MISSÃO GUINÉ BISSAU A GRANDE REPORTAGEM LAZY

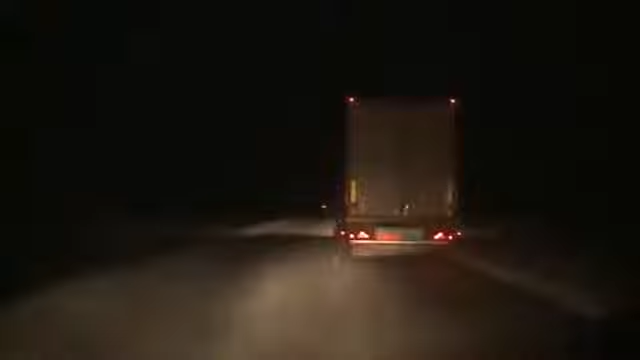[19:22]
Entende agora o que estamos fazendo aqui na estrada, que estamos em perigo total. Corrente, corrente. Este é aqui um carro que caiu aqui na estrada, ali para ali para o meio do nada, de repente, epa,
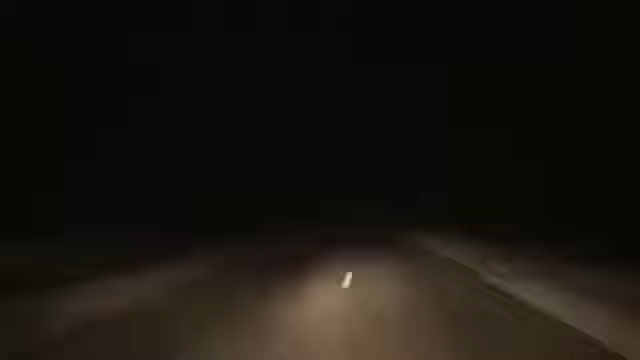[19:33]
eu tive que fazer aqui uma travagem e tentei avisar e não consegui, pá. Veio de frente, tem mim, veio de frente. Todos já passaram no caminhão? Já está tudo. Boa, vamos em frente.